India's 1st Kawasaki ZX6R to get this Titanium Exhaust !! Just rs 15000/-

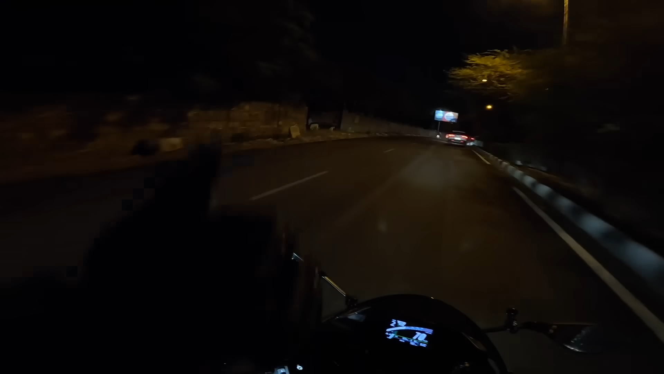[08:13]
बढ़िया काम हुआ, बहुत सेटिस्फेक्शन मिली। और मैंने यहाँ पे फ्रेम स्लाइडर भी लगवा लिए हैं MK रेसिंग के। माय गॉड, यू ब्रदर फ्रॉम अनदर मदर। सो यहाँ से रास्ते कट गए हैं, वो वहाँ जाएंगे, हम यहाँ जाएंगे, डाउन शिफ्ट मारेंगे क्लच दबा के सही, बट ये लीन करेंगे।
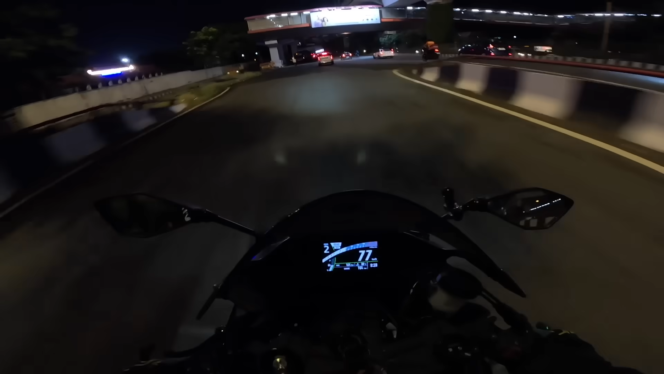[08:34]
और भाई जल्दी से ना मेरे स्टेटमेंट रिकॉर्ड कर लो, मैं अब शायद नहीं बेचूंगा इसको, मुझे बहुत मजा आ रहा है, मुझे आज ये एक डिफरेंट पर्सनैलिटी लग रही है, ऐसे लग रहा है हम पहली बार मिले हैं, पहली पहली बार ये हुआ है।